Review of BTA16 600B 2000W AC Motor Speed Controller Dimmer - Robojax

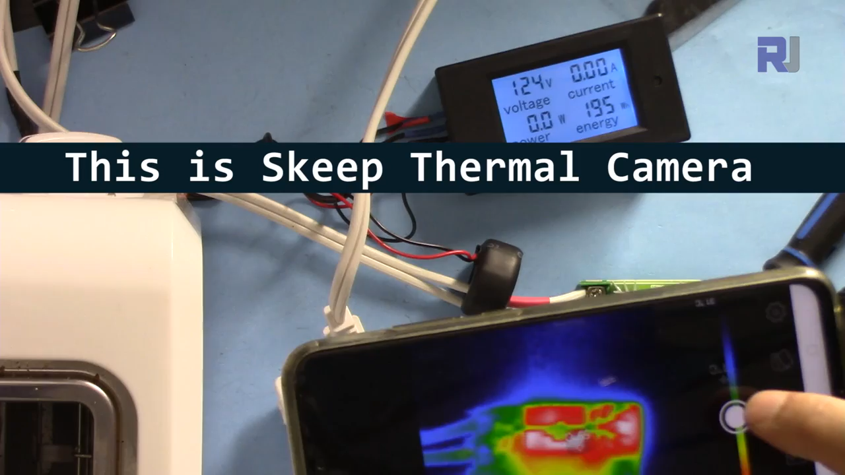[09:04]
and let me turn this on
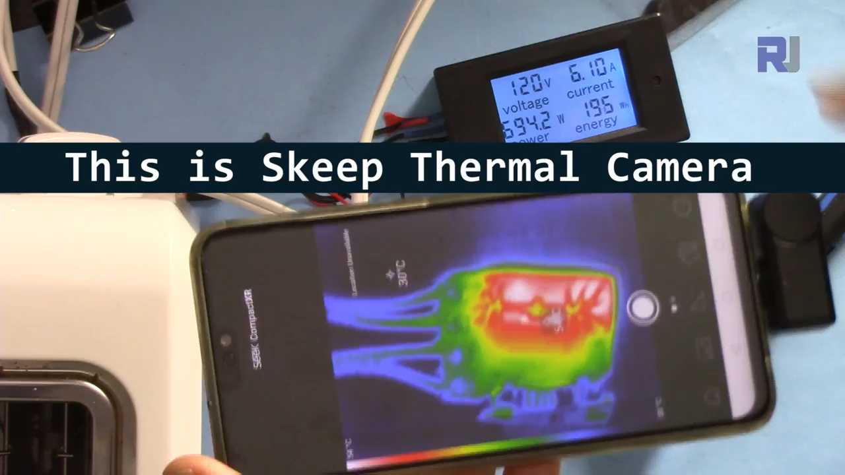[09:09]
On screen: spot 30°C
let's go to the maximum so it doesn't turn off quickly
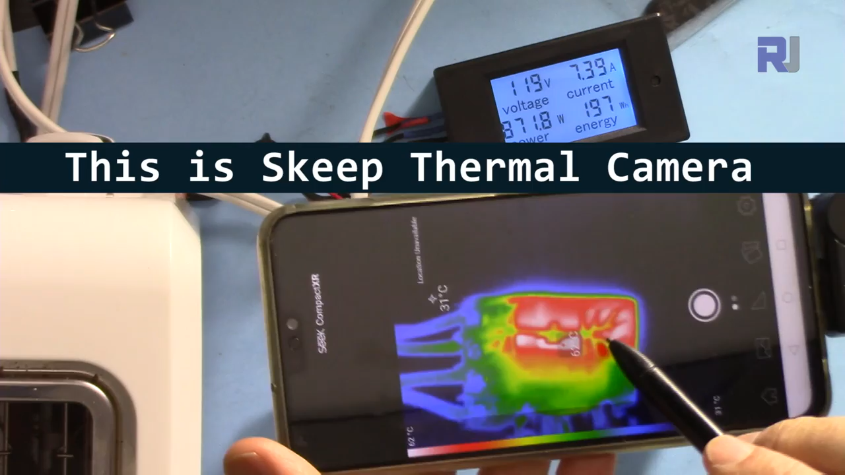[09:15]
On screen: spot 31°C
now let's see how fast this is heating up using the thermal camera 60 at 69 degrees
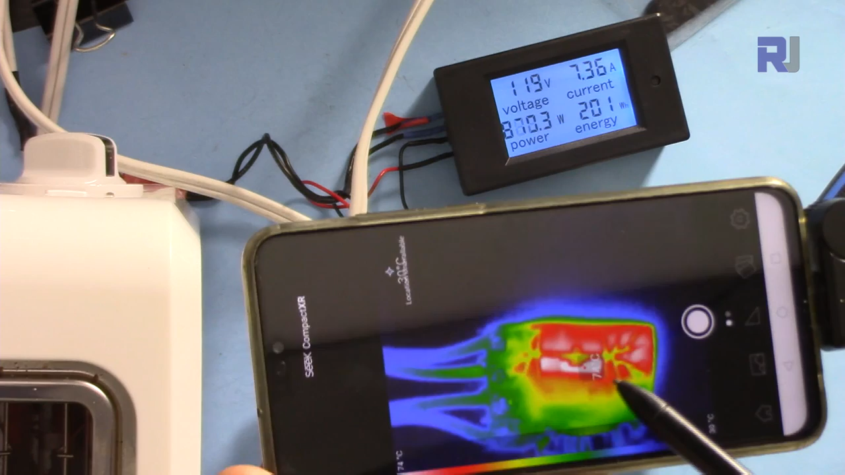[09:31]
73 72 degrees 75 so that's very normal 80 81 degrees so this is very normal now the temperature is
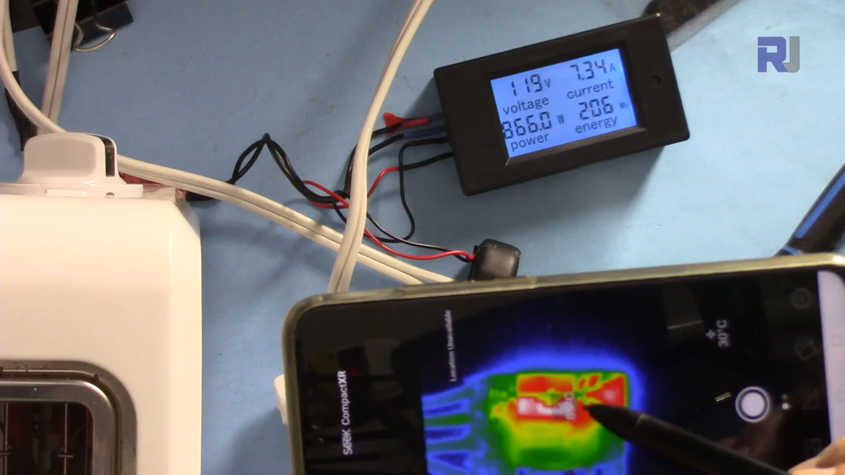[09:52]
good 84 85 degrees let's see how much it heats up but my toaster will turn on turn off soon 30 30 degrees